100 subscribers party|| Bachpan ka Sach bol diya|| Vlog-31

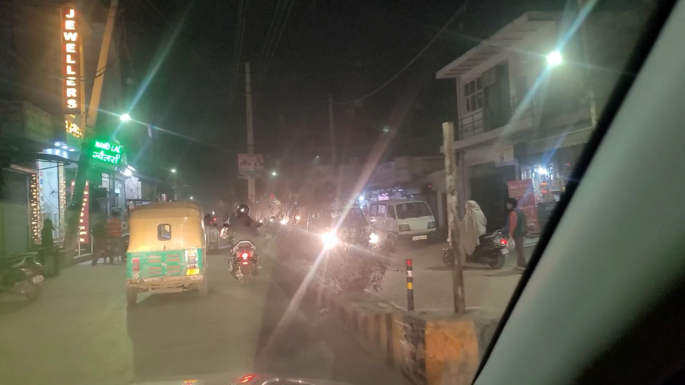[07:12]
सब गंटा हो गया जाम में और अभी तक हम घर नहीं पहुच पाए तो अब आखिरकार अंदर से गाड़ी निकालके और घर के लिए जा रहे हैं अब पहले चलेंगे गुरु घर साब आजा